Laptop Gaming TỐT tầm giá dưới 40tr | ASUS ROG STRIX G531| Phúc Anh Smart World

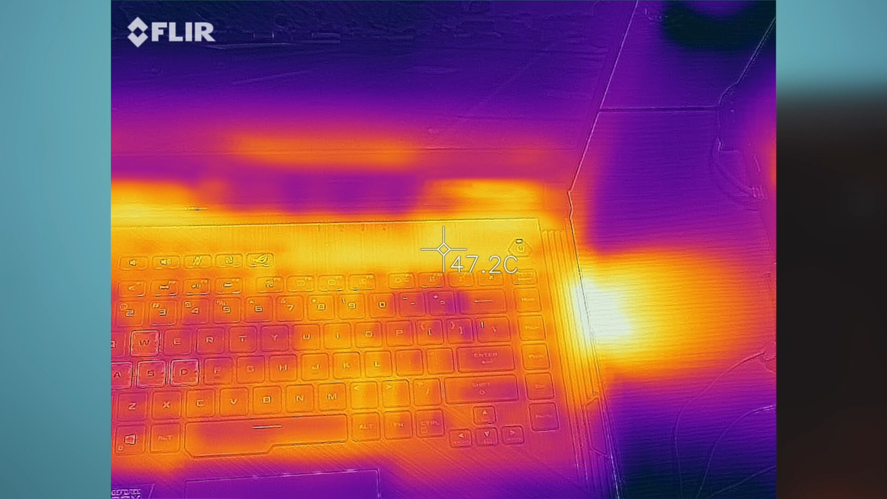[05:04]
On screen: spot 47.2°C
phím WASD Chỉ ở mức 37 độ khi chơi game Và như vậy với 35 triệu đồng Bạn sẽ nhận được một sản phẩm có thiết kế đẹp